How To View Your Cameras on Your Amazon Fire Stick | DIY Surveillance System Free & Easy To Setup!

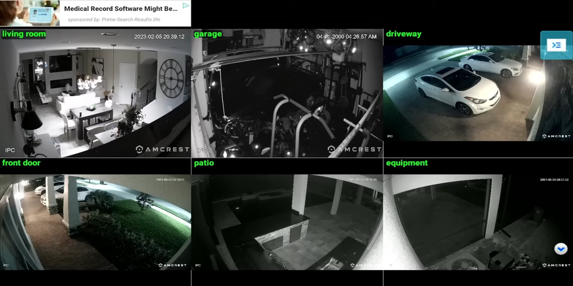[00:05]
so welcome back everyone triple m here and right here what you're seeing is all the cameras in my house now you're probably thinking why are we looking at the camera well the reason is this is on my amazon fire tv stick so on the fire tv stick there's
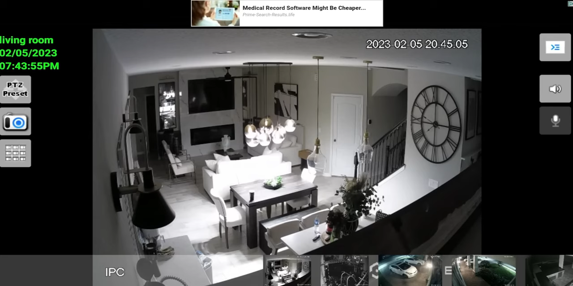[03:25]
is not now if you scroll all the way to the bottom you can uh slide through your different cameras as well so you can see
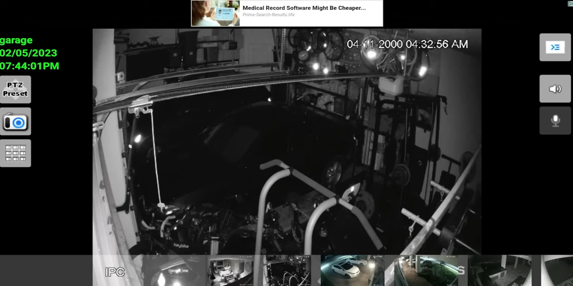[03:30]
the garage cam that's also ptz also i had the driveway
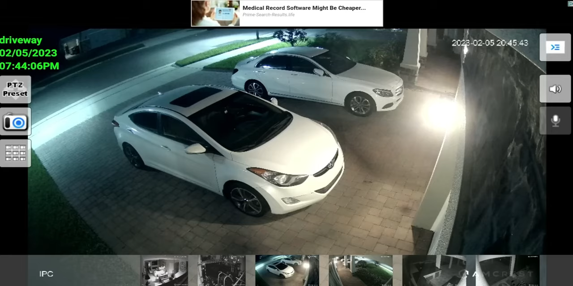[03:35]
you can see there front door i have the patio the pool area i also have the back where i labeled equipment but it also shows the pool so it's a good um overall view of all the angles of my house all right so let's go back to the main view all right so that was this uh the in and outs of how to view a camera how to control the ptz which i think they did a really good job like i said if you look in the top of the screen those are the kind of ads you're going to see so does take